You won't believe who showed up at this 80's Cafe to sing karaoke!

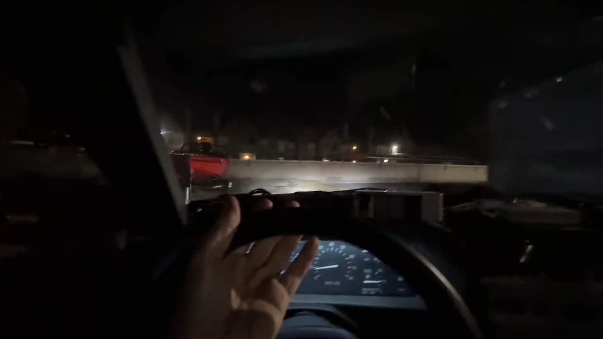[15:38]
It's a tricky little spot to, to pull into because it's kind of tricky.